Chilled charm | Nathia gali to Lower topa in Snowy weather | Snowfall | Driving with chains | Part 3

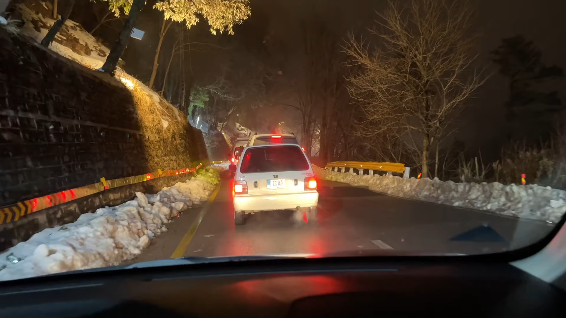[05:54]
गाइज अल्ला खैर करें बाउना असी साकने है अजी पतनी पिछले कितना टाइम से फसे ही होगा है ट्राफिक में बड़ी हैवी कोई ट्राफिक जाहें मैं थक गया है बैठ बैठ के बास हो गई है